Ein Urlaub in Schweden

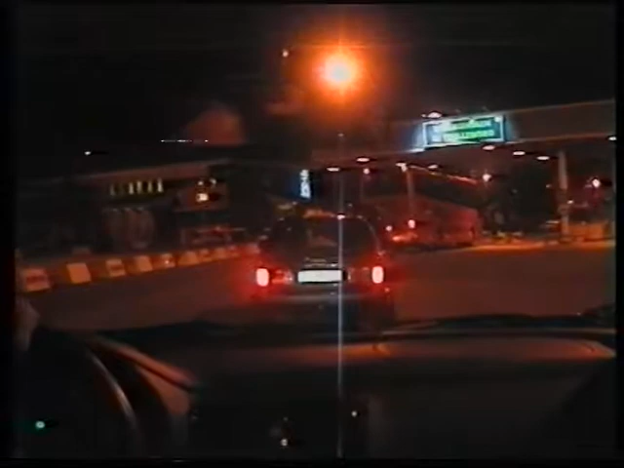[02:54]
Auf einem großen Parkplatz, kurz hinter Trelleborg, verbringen wir den Rest der Nacht.